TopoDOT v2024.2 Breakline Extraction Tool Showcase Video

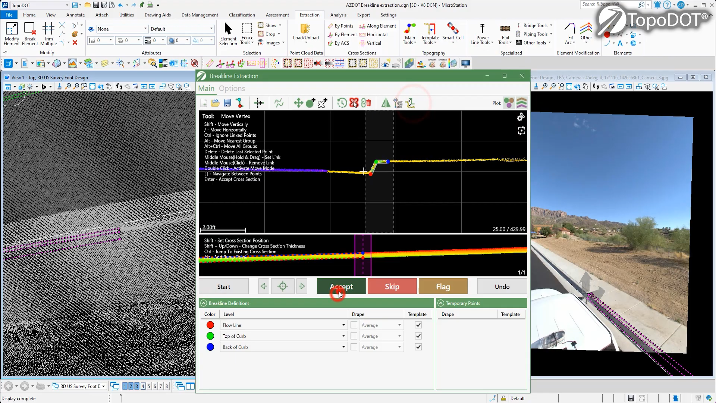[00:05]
The new Breakline Extraction Tool is designed to extract curbs, barriers,
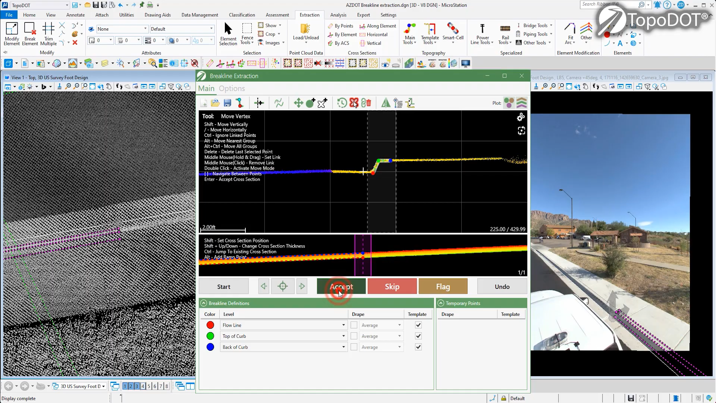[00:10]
and other linear features by automatically fitting templates defined by the user to create polylines on curbs and other point cloud features. It syncs your top view, cross-section view, and your imagery view so that you can visually conduct quality control without leaving the tool. You will also find an elevation preview as well as listed
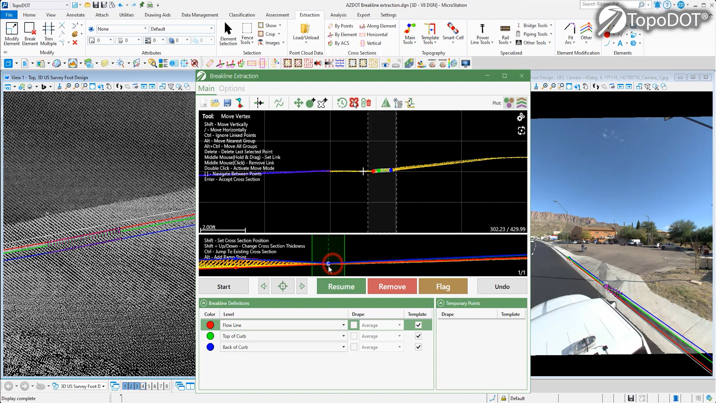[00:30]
hotkeys designed to help you adjust line work to handle driveways, pedestrian ramps, or other features that would interrupt breakline extraction.
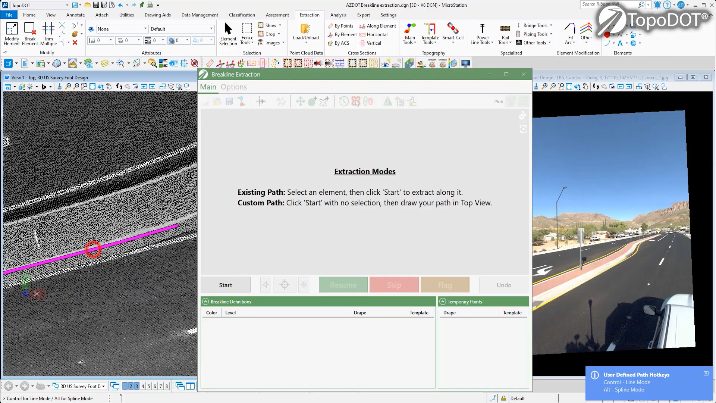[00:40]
The new Breakline Extraction Tool now allows you to define a custom path to follow. In this case, we're tracing a median.
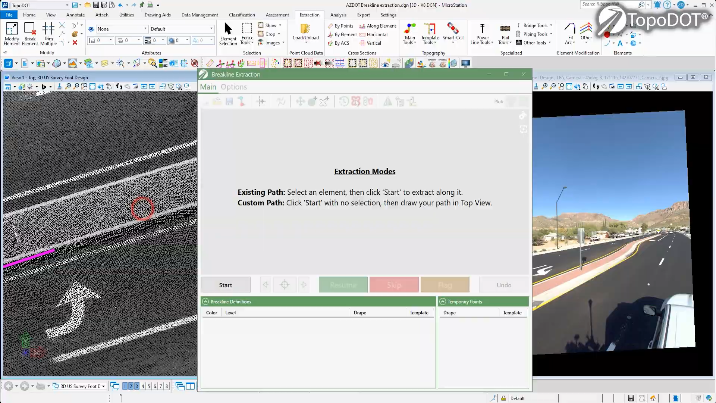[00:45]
In the Curb Profile view, you can mirror a template which allows you to extract two curb profiles at once. Once the path is created and templates are set, all you have to do is monitor results and hit accept while the auto-fitting takes control and produces the line work you're looking for.
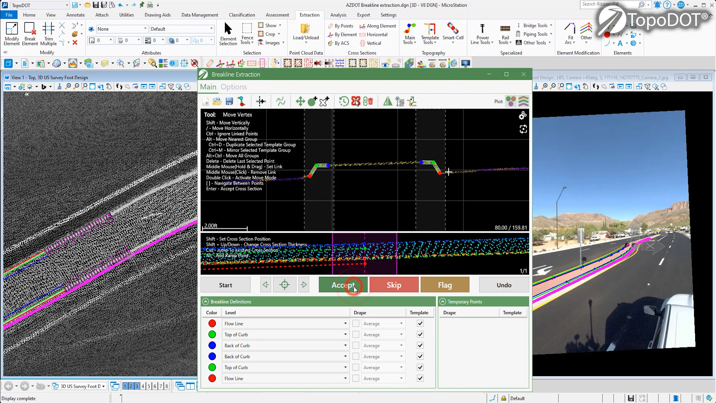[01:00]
But with the Breakline Extraction Tool, you're not limited to just curbs. You can extract any feature with a repeating profile, for example, a barrier.
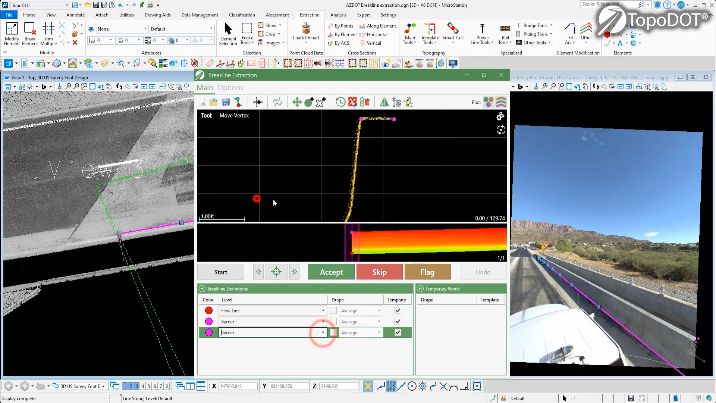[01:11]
You can create and organize custom profile templates and save them for future use.
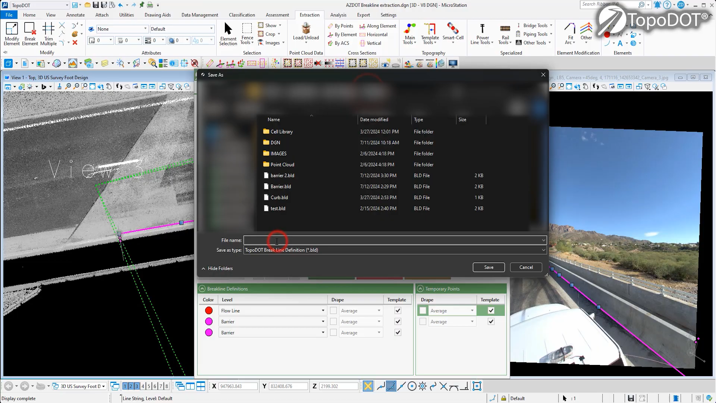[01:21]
Just like we showed with the curb extraction, you can simply apply the template to the data, and the auto-fitting will take care of the rest. Need to extract a guardrail?
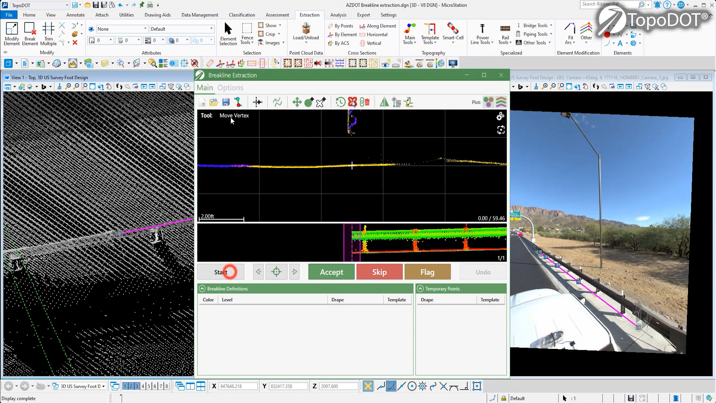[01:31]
Our Breakline Extraction Tool can handle that too. Create a template, line it up with your data, and the auto-fitting will take care of the rest. data, and the auto-fitting will take care of the amount that you're using.